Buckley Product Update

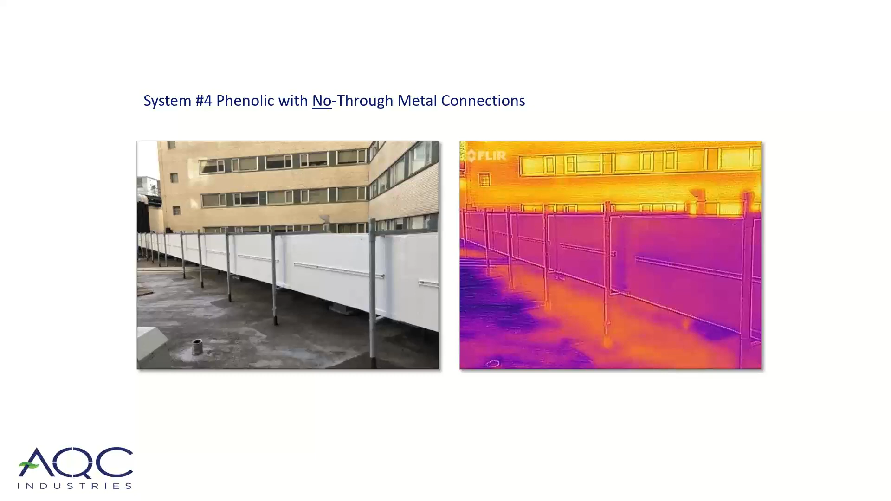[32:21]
So we're really thermally efficient because there is no through metal.